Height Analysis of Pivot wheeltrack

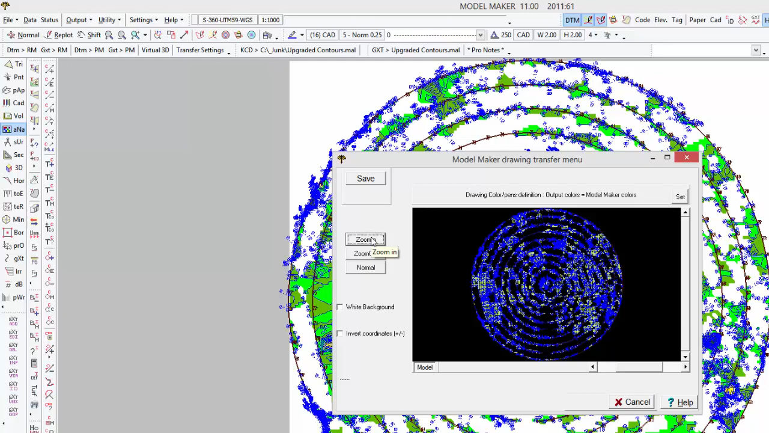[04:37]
Here we have our plot. And you just save it into a file and you can pick DWG, DXF, whatever you require.